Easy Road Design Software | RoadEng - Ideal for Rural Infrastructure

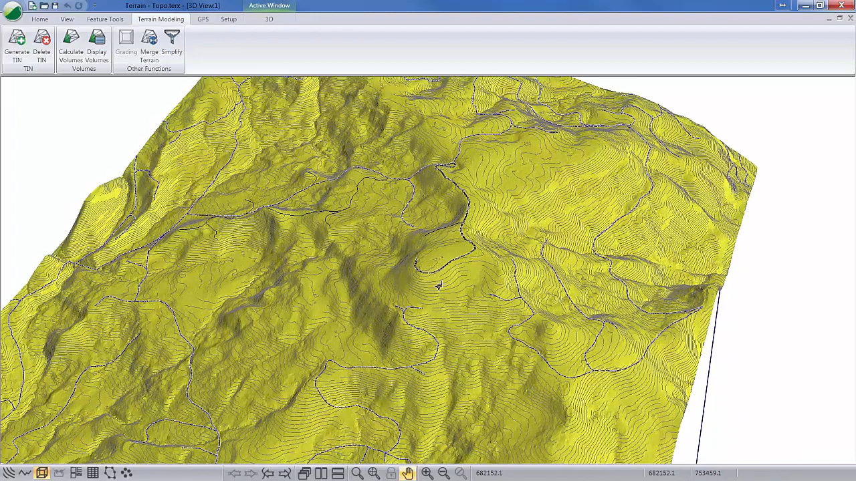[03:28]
Here, we can see the resolution difference along the corridor that we kept at full resolution.
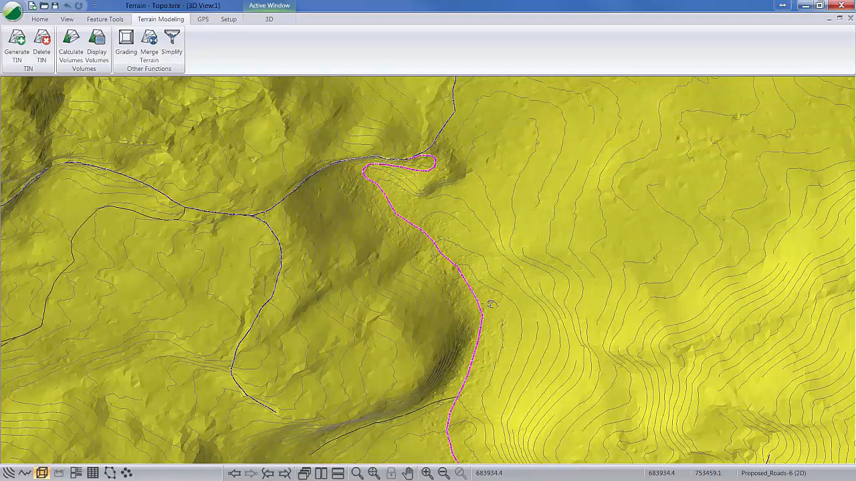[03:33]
From here, we can take our terrain model and use it as the ground for our corridor design.